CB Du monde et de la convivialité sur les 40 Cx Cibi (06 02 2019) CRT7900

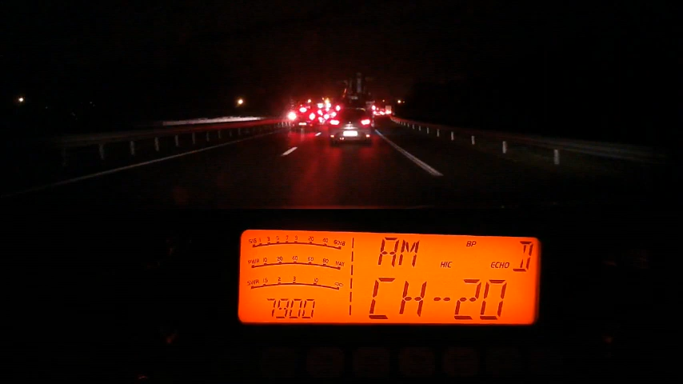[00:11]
Si, on montait toute la bande d'arrêt d'urgence en feu de détresse, sauf que le poids lourd qui est juste derrière moi, il l'a serré le long de la bande d'arrêt d'urgence, donc bah, il est obligé de rentrer sur les voies. De toute façon, maintenant, plus personne ne respecte rien, alors. C'est ça, bah, moi je fais pareil, hein, moi quand j'envoie sur la bande d'arrêt d'urgence, il veut serrer. Bon, si c'est presque à la sortie, je le laisse tranquille, je le laisse faire. Enfin voilà, moi ça serait pareil, je suis presque à la sortie, je le prends.
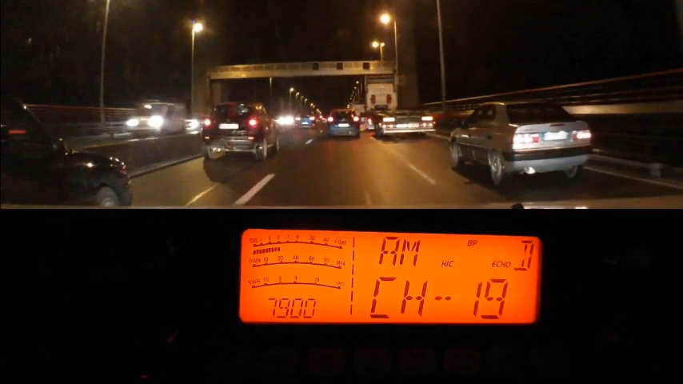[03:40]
Salut les stations en fréquence, les bus 1350 à vous tous de la part de Dandy 33 depuis le haut du pont L'Aquitaine. Et côté circulation, ben oui, vu l'heure, 7h15, 7h20, c'est la cata sous le pont d'Aquitaine, mais bon, ça roule encore un peu quand même. Bonne journée à tous!